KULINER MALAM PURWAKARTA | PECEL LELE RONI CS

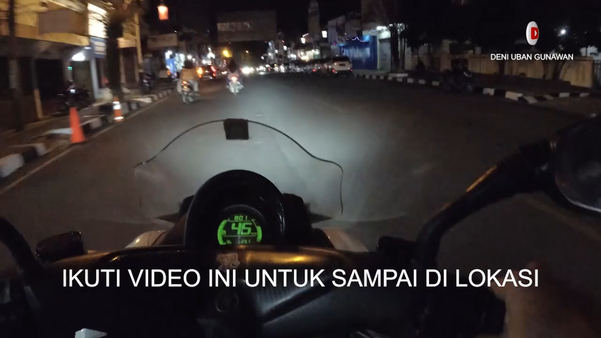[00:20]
Jadi udah lama nggak mampir ke Roni CS. Nah, ini patung egrang nih. Ke kiri itu ke Giant, ke Mang Ohim.
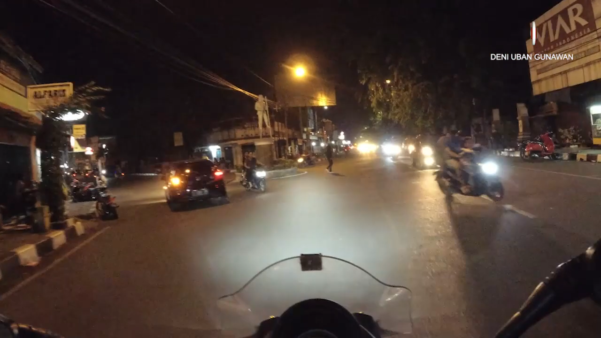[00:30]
Ke kiri, nah, ini patung egrang Giant. Jadi saya start di sini ya. Jadi vlog ini juga menunjukkan rute ke tempat Roni CS.
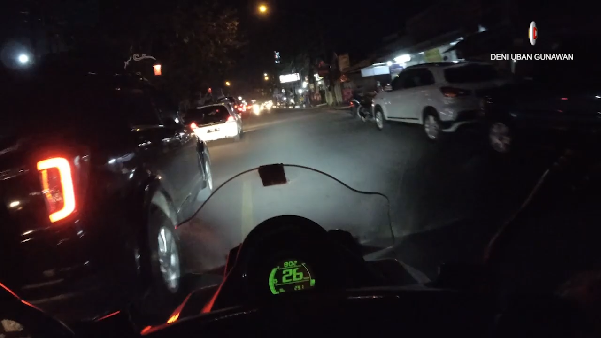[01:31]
Ini saya baru sampai, ini jalan baru nih ya. Jalan baru, Jalbar.
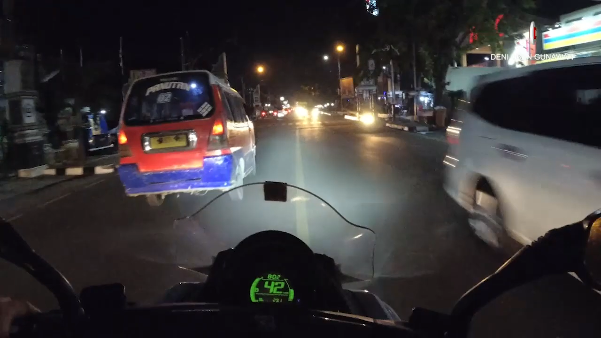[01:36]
Nah, ini ke kiri tuh ke arah Koncara, jadi kita lurus.
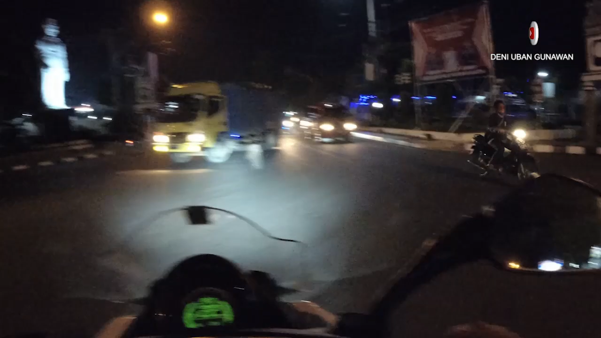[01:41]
Arah kanan ke Kemuning. Ini ada pom bensin Kebon Kolot. Nah, patokannya pom bensin Kebon Kolot ya. Agak lurus gitu. Lurusannya sih itu tuh mungkin yang kalian tahu, mungkin ada MSI Sato sama ini Burger King ya, depannya Burger King. Oke. Nah, ini dia sebelah kiri saya Burger King. Pokoknya makanannya nanti lihat aja lah langsung. Nah, oke.